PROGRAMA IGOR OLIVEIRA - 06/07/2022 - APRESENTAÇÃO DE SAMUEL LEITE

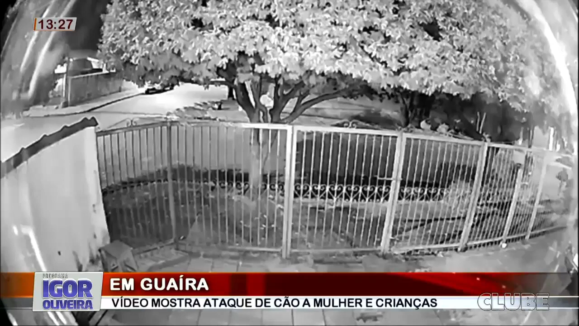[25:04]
Uma imagem muito forte. Um animal aí atacou uma mulher e umas crianças também. Tem até um som, né, Túlio? Solta para a gente. Vamos ouvir, então? É uma família, está caminhando ali pelas ruas. Vocês vão ver, vai chegar a mulher. E aí? Observe, ó. O cachorro aparece, ó. Que desespero. As crianças gritando.